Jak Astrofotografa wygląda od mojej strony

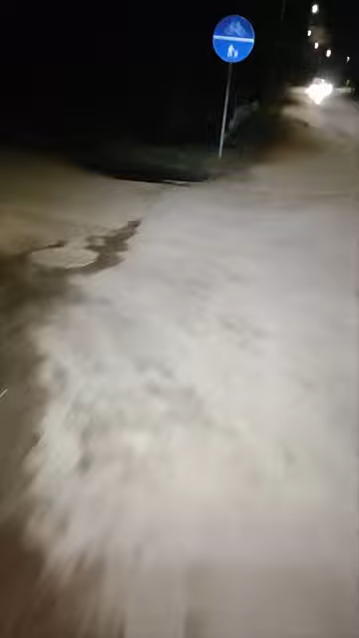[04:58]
Teraz widzicie jak ta latara nieźle daje, a daje mocno A ja widzę przed sobą sporo Jest tyle,